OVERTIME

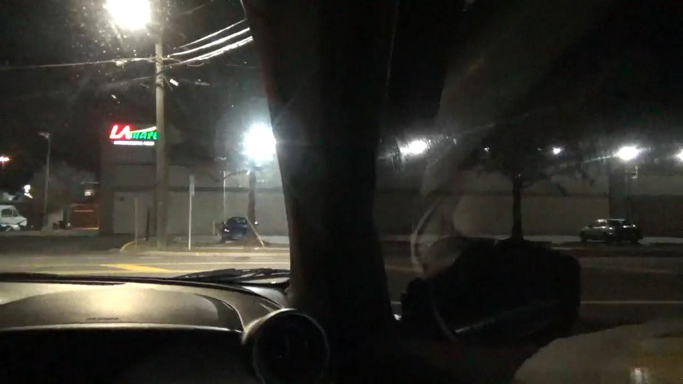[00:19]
look at that beauty oh look at the stealth set look